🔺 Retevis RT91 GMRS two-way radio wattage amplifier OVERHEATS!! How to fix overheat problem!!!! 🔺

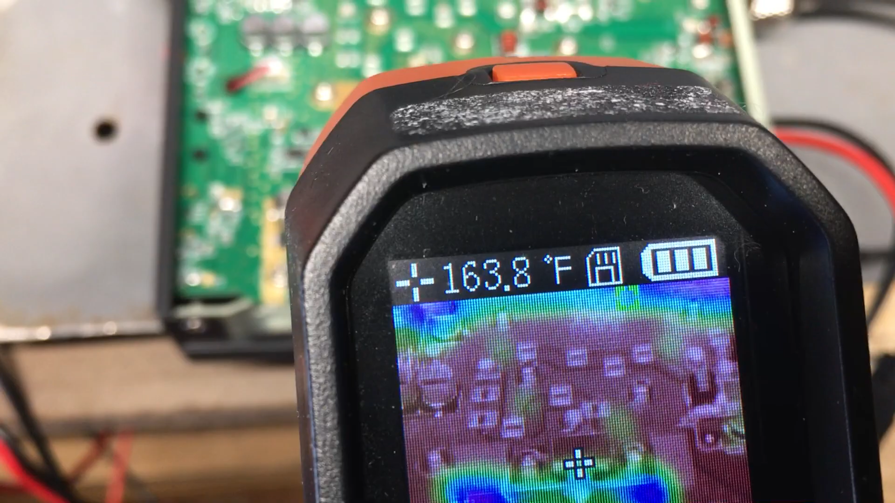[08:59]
On screen: spot 163.8°F
it's hard to hold all this 174 180 so
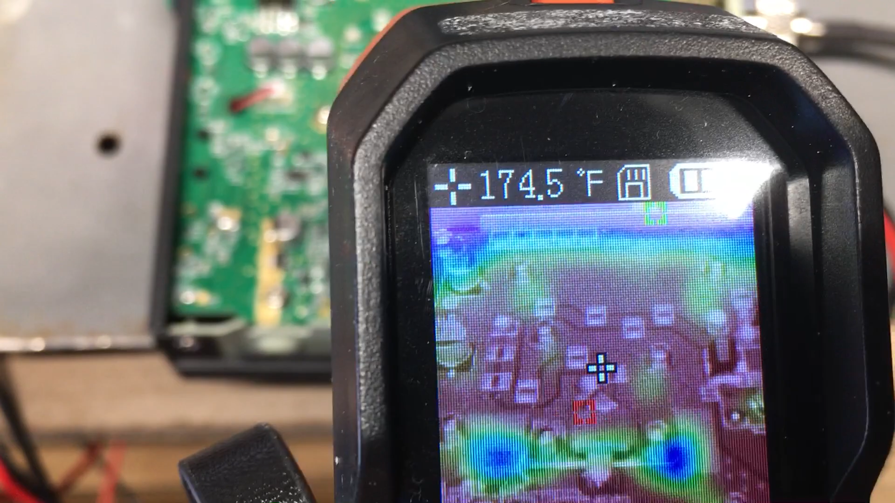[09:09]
On screen: spot 174.5°F
you get the point so now let's put the thermos cam back